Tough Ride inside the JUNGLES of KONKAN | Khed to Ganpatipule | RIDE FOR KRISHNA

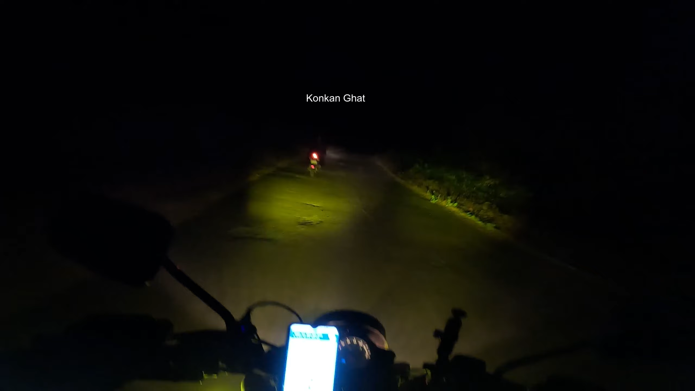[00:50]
रास्ता और कान में बज जिंगूर के आवाजे गूज रही थी भाई जैसे तैसे अंकल जी के पिछे पिछे दो घंटे राइड करने के बाद मैंने इस घाटी को
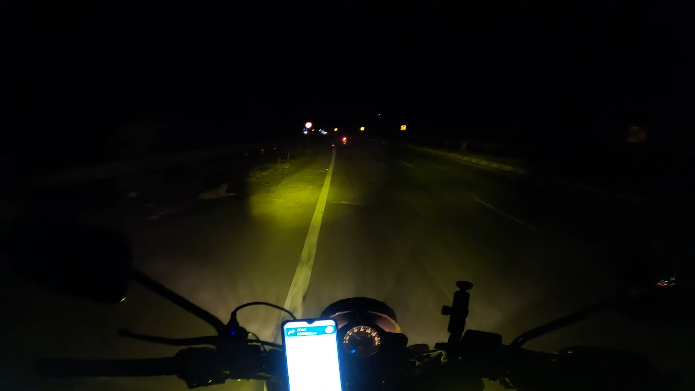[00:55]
पार कर लिया और पार करते हैं जो मुझे सबसे पहला होटल दिखा वही पर एक कमरा ले लिया उसी कमरे के बालकनी से आप सबको गुड मॉर्निंग महराश्रा के खेड टाउन में आपका स्वागत है